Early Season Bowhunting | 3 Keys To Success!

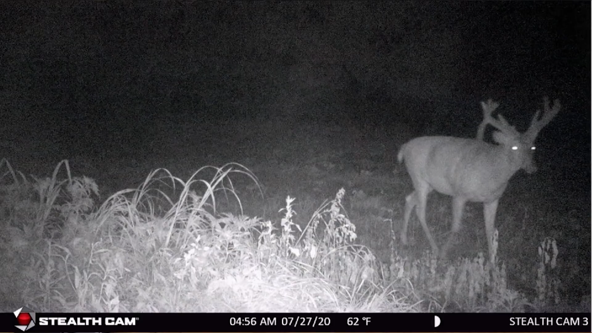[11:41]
If you have the opportunity to use cellular trail cameras, they're a huge benefit,